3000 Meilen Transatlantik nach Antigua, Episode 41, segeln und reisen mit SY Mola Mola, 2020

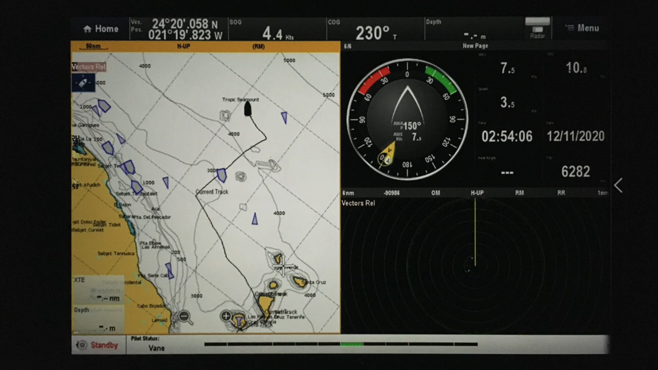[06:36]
Es ist aber angenehmer, es überdonnert nicht ganz so laut und man kann sehr, sehr gut schlafen.
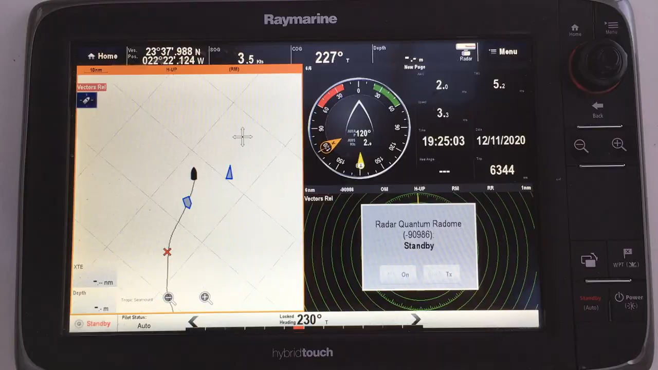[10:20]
Gegen 17.45 Uhr passieren wir dann einen
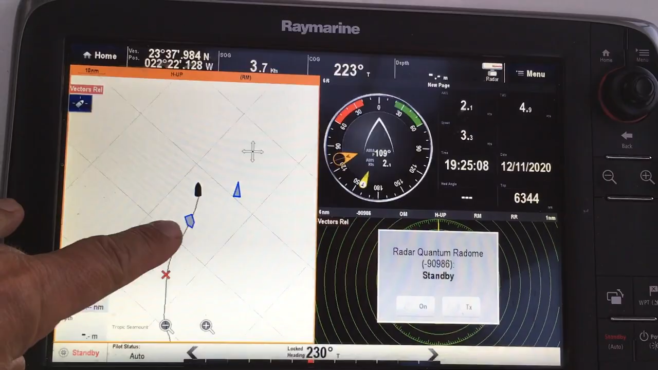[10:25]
984 Fuß großen Frachter in 6 Meilen Entfernung.
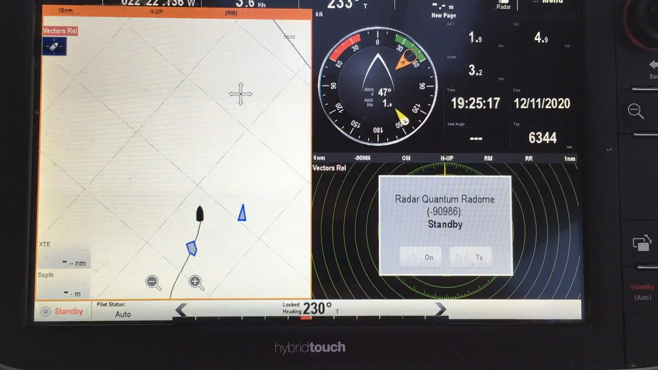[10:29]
Den konnten wir sehen, ein Riesenteil über 900 Fuß Länge.
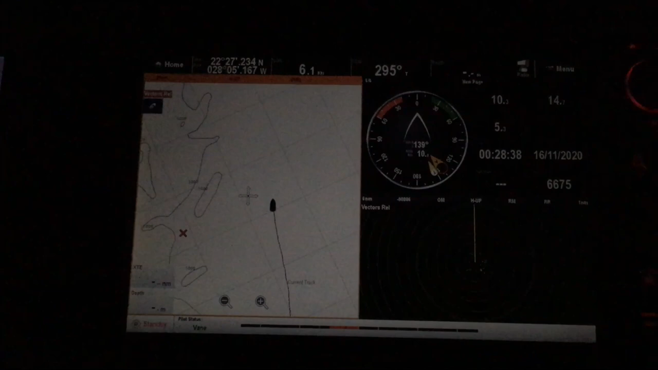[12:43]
Du musst unbedingt einmal kommen. Da ist ein Signal auf dem Radar, was mit über 20 Knoten direkt auf uns zurast. Was kann das nur sein? Schlaftrunken stürze ich auf die Brücke.
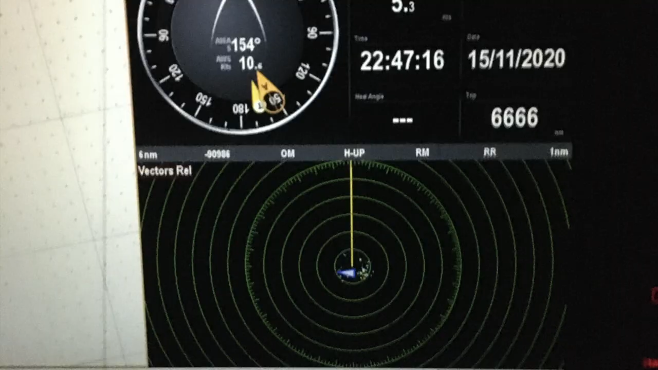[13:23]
Und plötzlich sehen wir, wie 100 Meter vor uns die Positionslichter von rot auf grün wechseln.